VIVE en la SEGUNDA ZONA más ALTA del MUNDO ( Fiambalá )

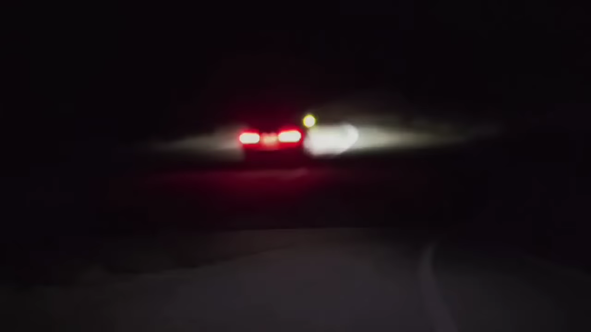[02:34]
Ahí nos abandona. Bueno, llegamos. ¿Dónde estamos acá? ¿Se ve algo, mono?